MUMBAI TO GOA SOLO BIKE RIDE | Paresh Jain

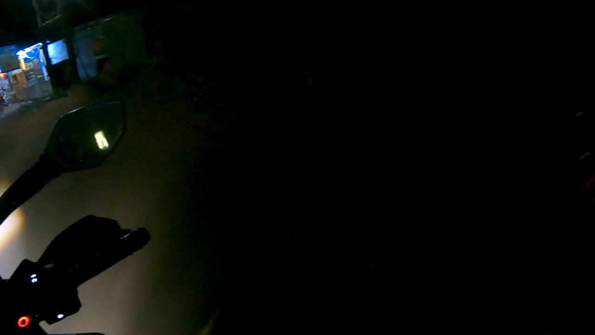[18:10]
बच ह्लाने तो अब जो है यहां से करीब
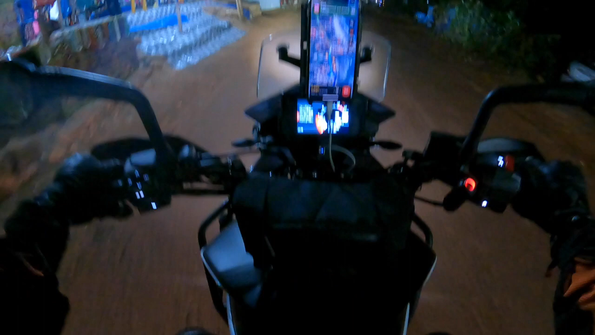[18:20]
जो है एक मिनिट का ही रासता है यूकियो बीच रिसॉर्ट करेब करेब वो 200 मिटर यानि के वन मिनिट का रास्ता है आगे से इसक राइट तैंद दिकhरा है इस
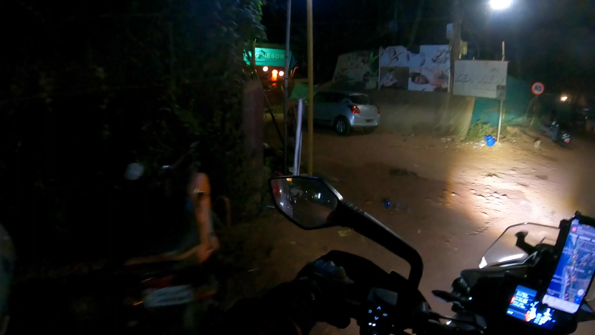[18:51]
जोके है योर बीच रिस रिसोर्ट यहां से अंदर जाना है, यहां है, ऑके तो यह है आज का हमारा आसी वहारा अज युक्यो बीच रिसोर्ट